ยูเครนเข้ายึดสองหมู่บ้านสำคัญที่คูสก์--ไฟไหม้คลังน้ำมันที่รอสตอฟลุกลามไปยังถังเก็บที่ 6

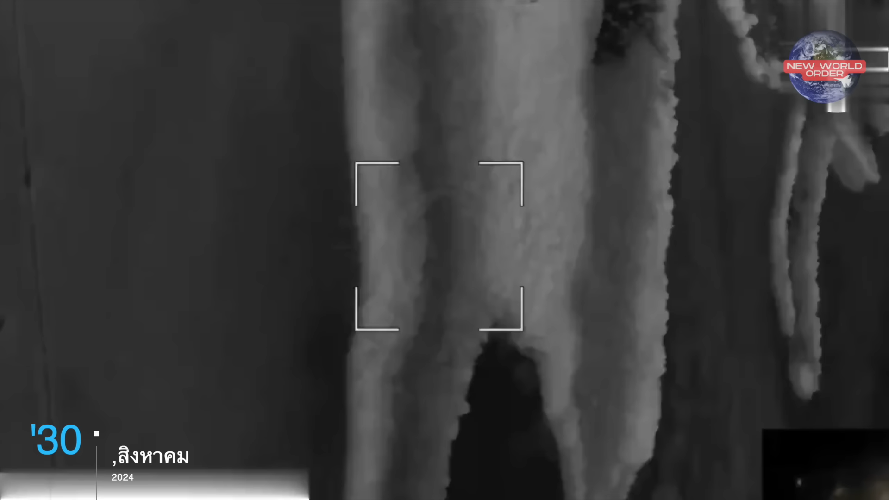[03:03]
และคลิปวิดีโอที่ระบูพี่กัดการจมตีทําแหน่งที่ตั้งของทหารยูเกลนบร
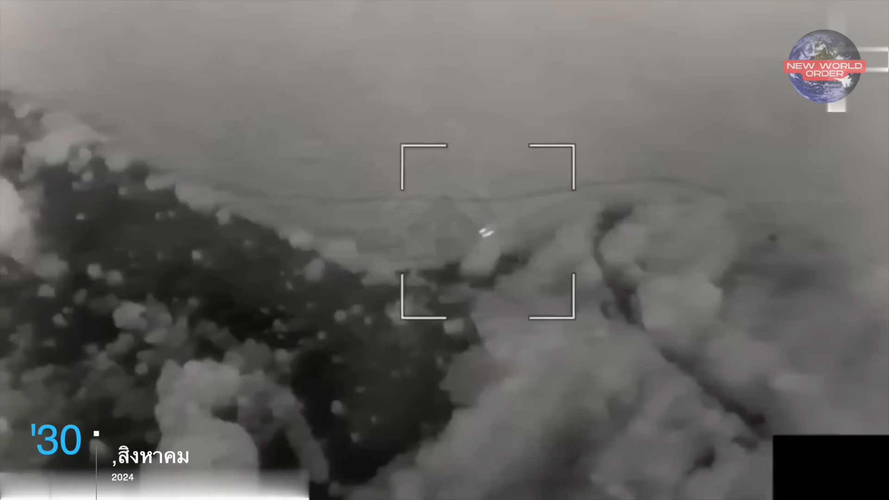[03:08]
ิเวณทางตอนเหนือของหมู่บ้
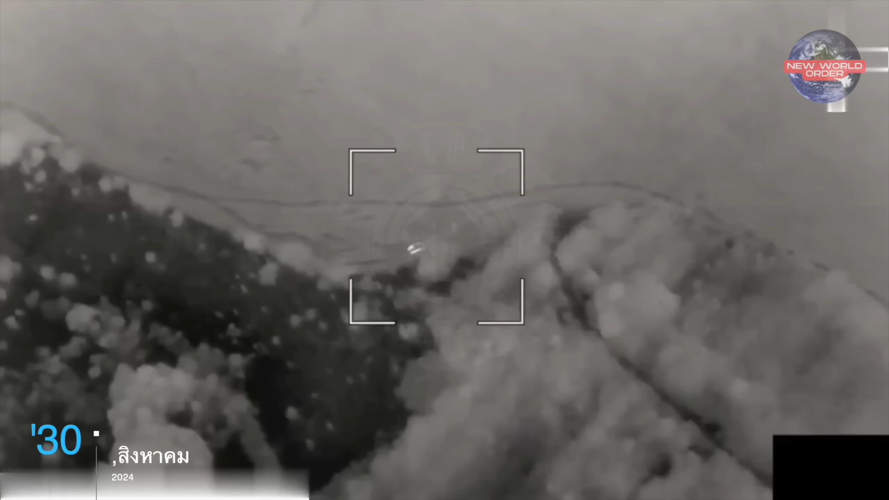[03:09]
านนี้ซึ่งก็เป็นหลักฐานที่ชีย์เห็นถึง
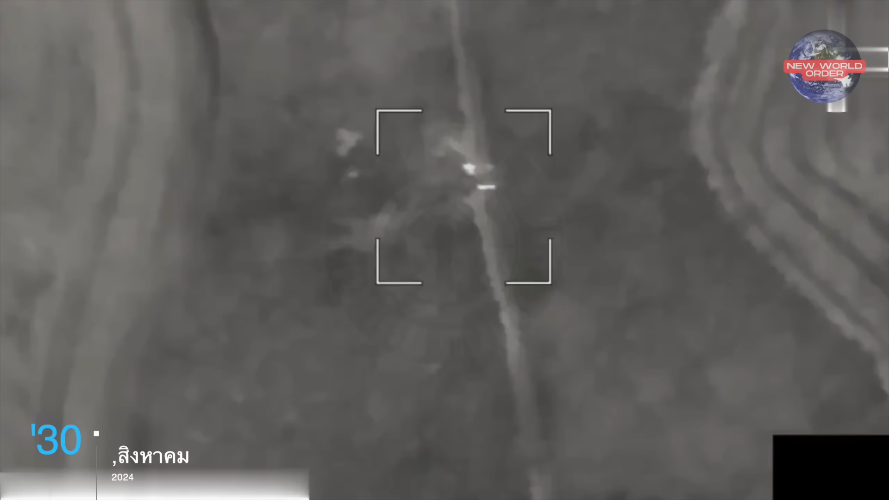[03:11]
การประทาดที่เกิดขึ้นกันอย่างดูเดือดที่บริเวณหมู่บ้าน Necha F แล้วก็หมู่
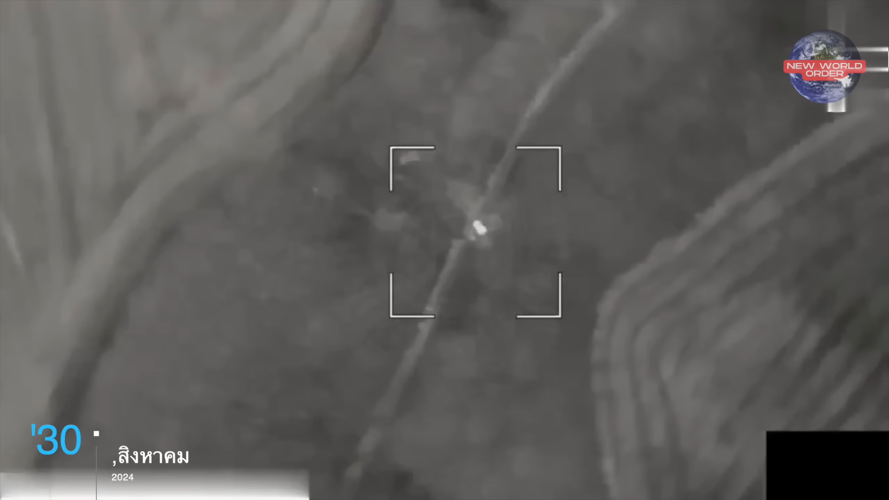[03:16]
บ้าน Nisneya Parovayaที่เป็นจุดยุทศาสำคัญที่สามารถเชittaกับเส่นทางหลักแล้วก็สามารถใช้เป็นภาcuzที่มั่น ในการโจมตีและป้องกันทางด้านเหนือนของPありがとうございます